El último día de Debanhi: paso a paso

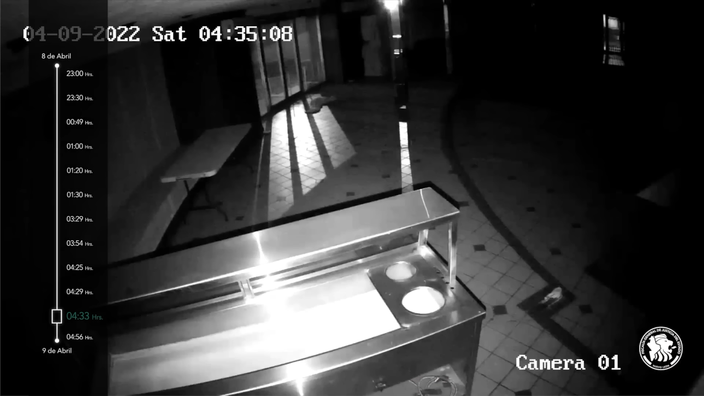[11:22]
A las 4:33 horas, Devani entra corriendo al motel Nueva Castilla. La joven también es captada por una cámara ubicada en el interior de un restaurante fuera de servicio a un costado del motel. El ángulo de visión cubre dos puertas de cristal, una con vista a la carretera Laredo y otra que da al jardín donde se encuentra la alberca y la cisterna.